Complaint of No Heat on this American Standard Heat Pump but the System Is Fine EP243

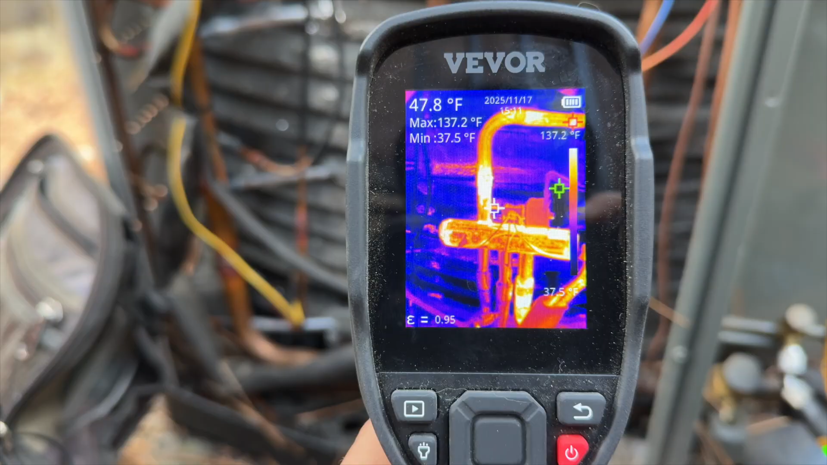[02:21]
On screen: spot 47.8°F, max 137.2°F, min 37.5°F, scale top 137.2°F, scale bottom 37.5°F
You can use your your thermal imaging camera and we can tell that that pipe on the top right it's hot because that's our true discharge. And then currently it is in heat mode so the pipe on the bottom right that is our discharge going to our indoor unit.
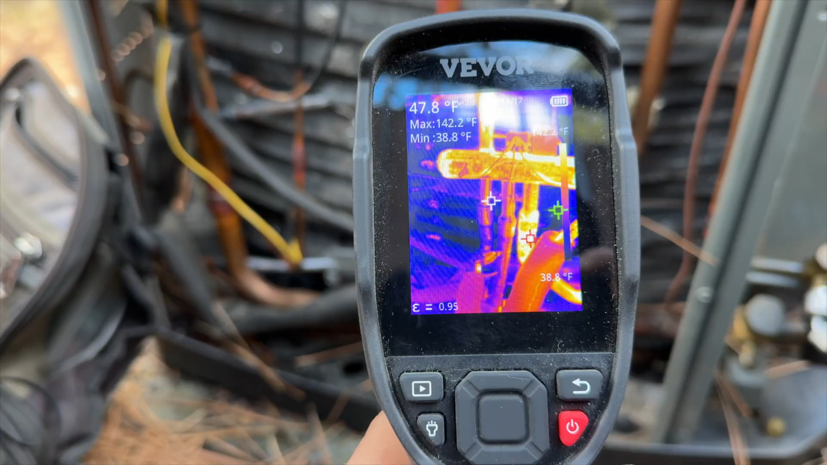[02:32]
On screen: spot 47.8°F, max 142.2°F, min 38.8°F
And then the other two the one to the left and the one in the middle on the bottom those are current suction lines.
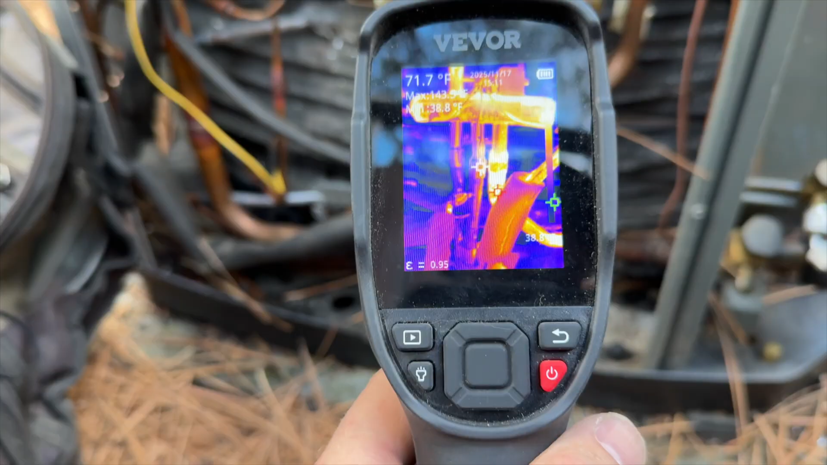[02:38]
On screen: spot 71.7°F
All right so the one in the middle is the true suction so no matter what mode it's in it's always the same.
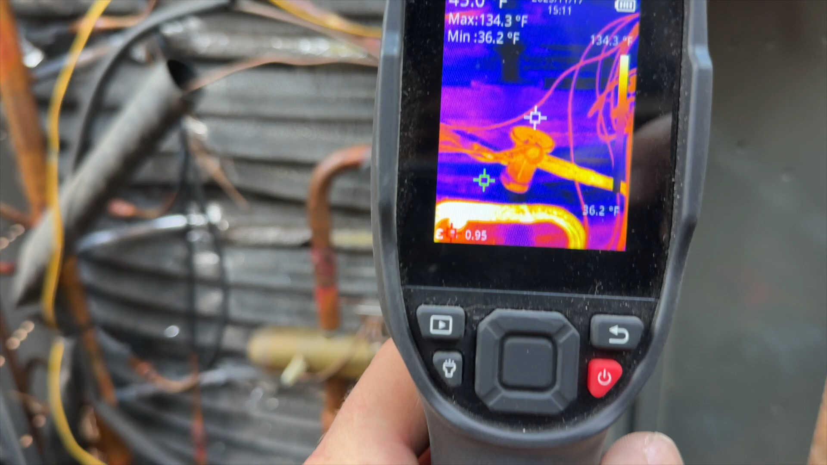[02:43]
On screen: max 134.3°F, min 36.2°F, scale top 134.3°F, scale bottom 36.2°F
We have our TXV here and this is our heating TXV so we can see it's warm going in and it's cold coming out and
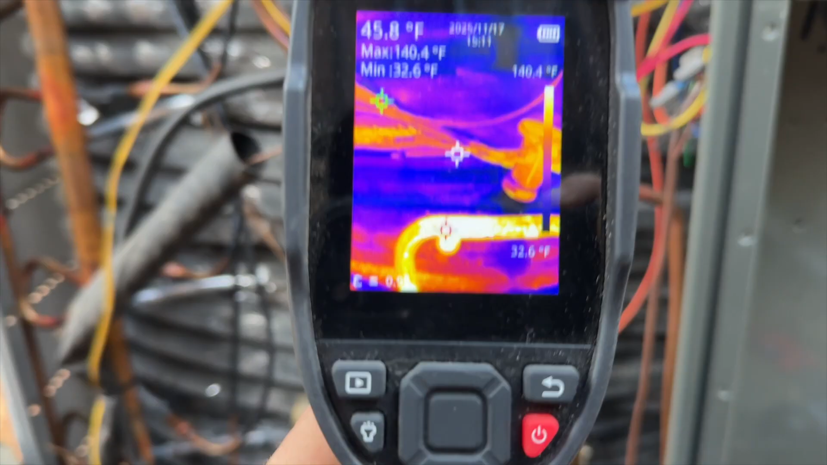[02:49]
On screen: spot 45.8°F, max 140.4°F, min 32.6°F, scale top 140.4°F, scale bottom 32.6°F
the entire coil is pretty cold which it should be.
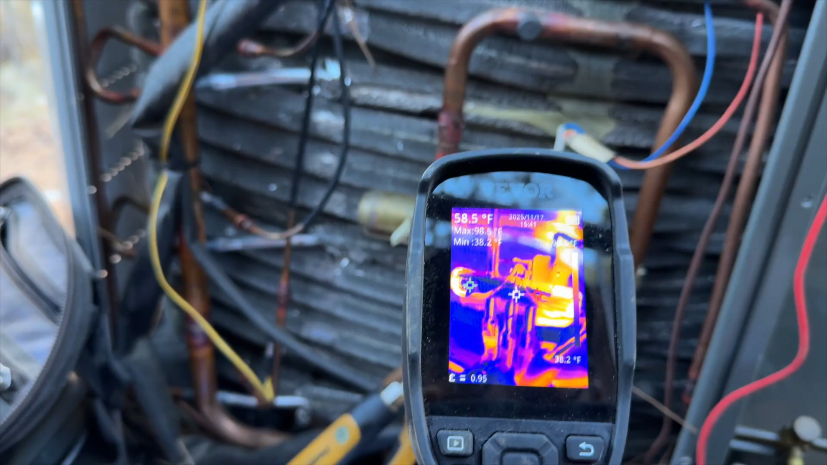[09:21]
On screen: spot 58.5°F
You can see the left one is hot on the bottom and it should start to get cold.
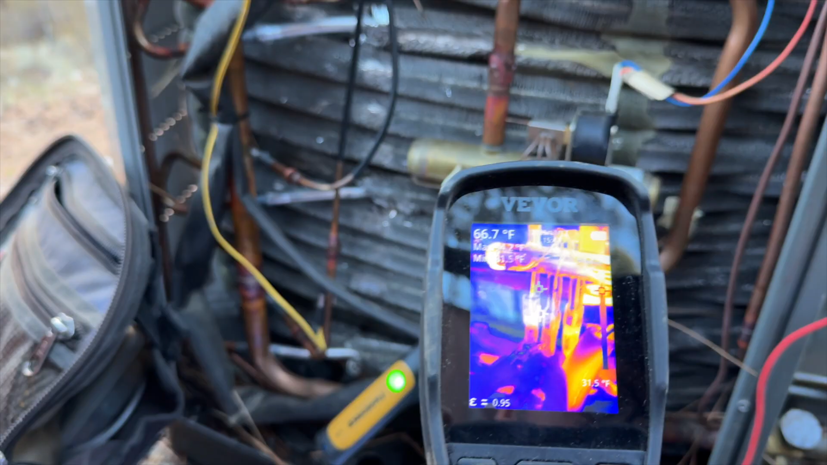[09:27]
Which it is. Yeah everything seems to be functional.
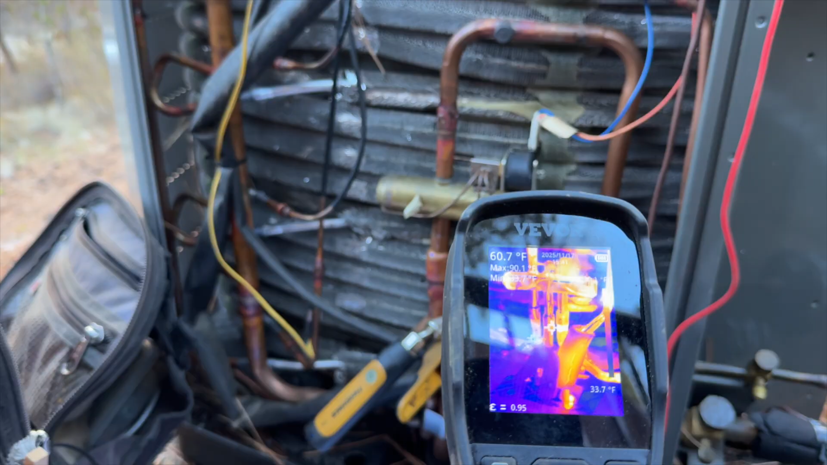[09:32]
On screen: spot 60.7°F
So I'm thinking it was the filter. My screwdriver I guess wasn't conductive enough to force it.